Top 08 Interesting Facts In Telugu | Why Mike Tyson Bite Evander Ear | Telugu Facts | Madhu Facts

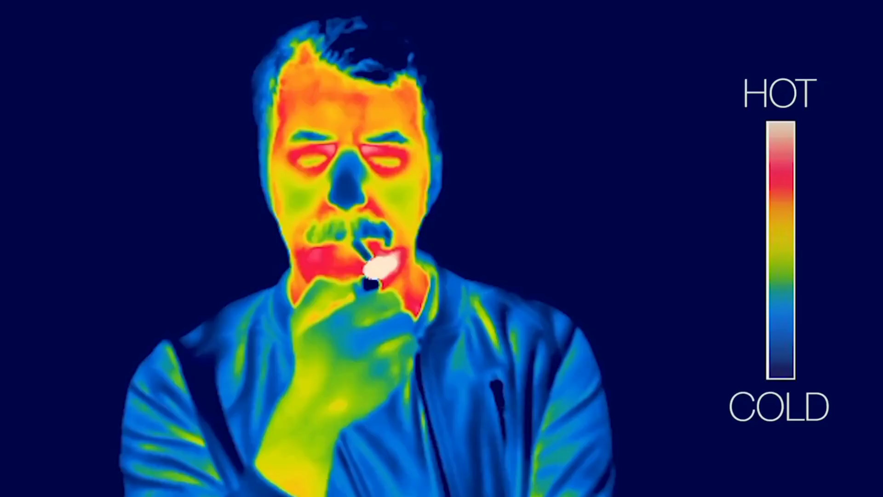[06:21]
మీకు తెలిసే ఉంటుంది థర్మల్ కెమెరాస్ హీట్ని క్యాప్చర్ చేస్తాయి. మన బాడీ మొత్తం వేడిగానే ఉంటుంది.
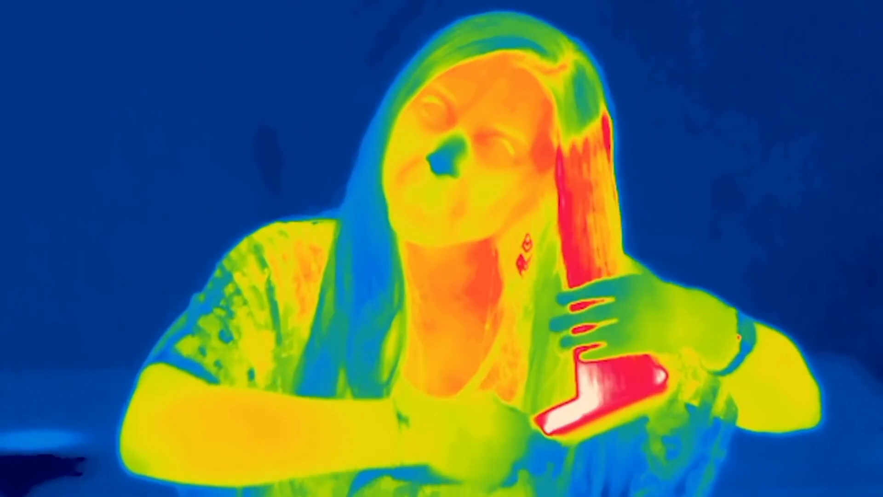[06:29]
థర్మల్ కెమెరాస్ని యూజ్ చేసి మనుషులు వేసే బాంబులను క్యాప్చర్ చేయొచ్చు.
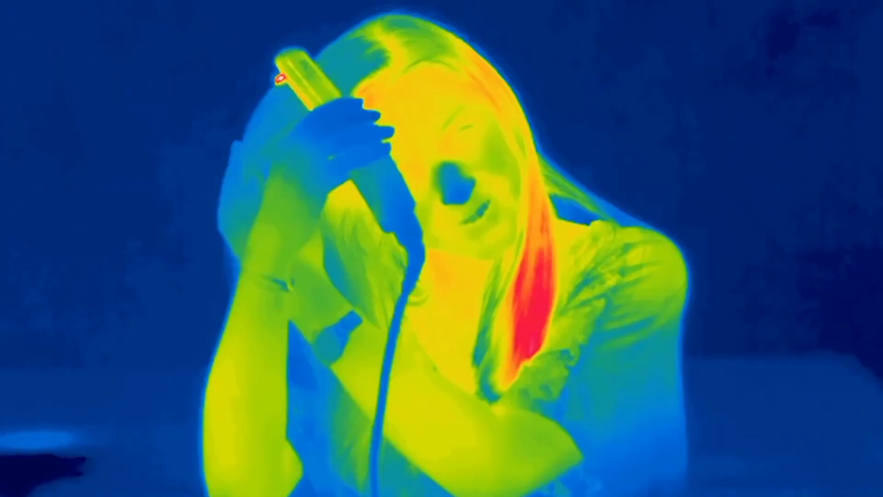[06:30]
ఇప్పుడు మీరు చూస్తున్నారు కదా మనుషులు వేసే బాంబులను.